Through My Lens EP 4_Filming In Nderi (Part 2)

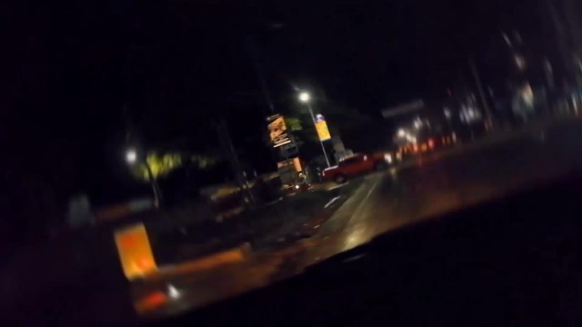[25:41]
Oh yes, no police roadblock. Oh yes, thank you, Jesus. Woo!